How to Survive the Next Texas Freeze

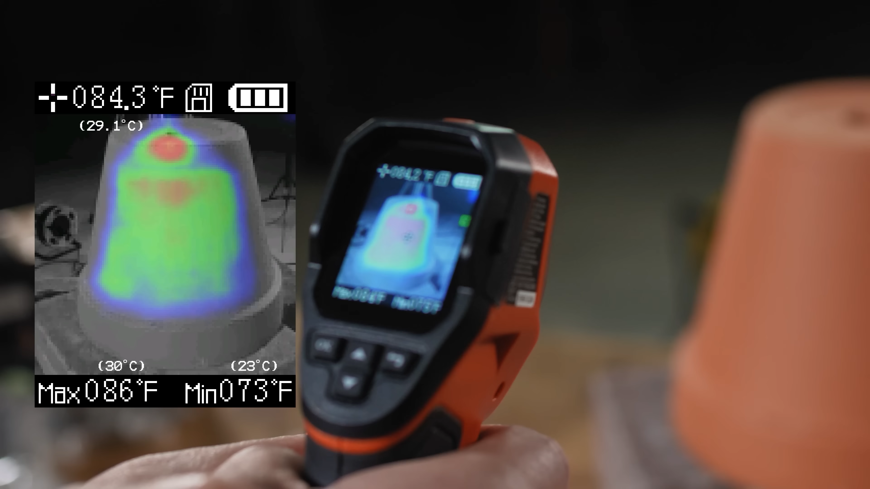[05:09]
Yeah, it's getting pretty warm. What's it at right now?
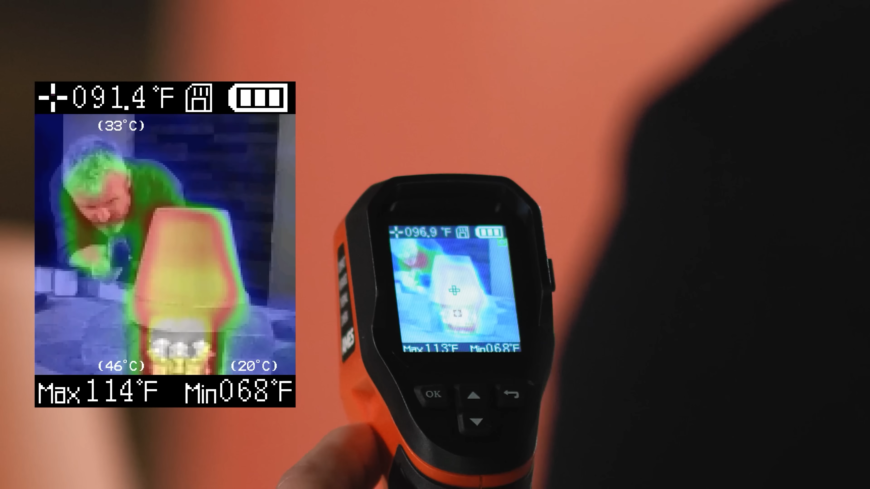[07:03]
On screen: min 68°F
Right now, I'm getting 86 degrees on the pot.
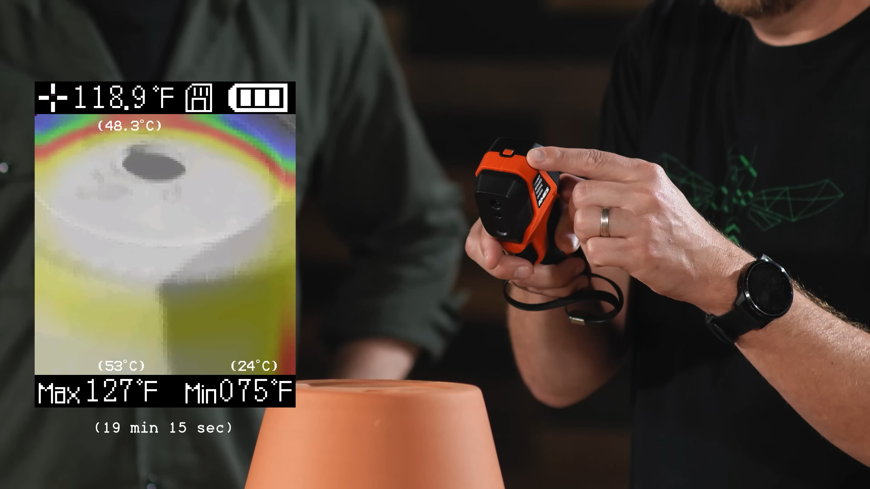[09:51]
It looks like it's all pretty uniform, which I suppose is the point of a radiator, is to be uniform.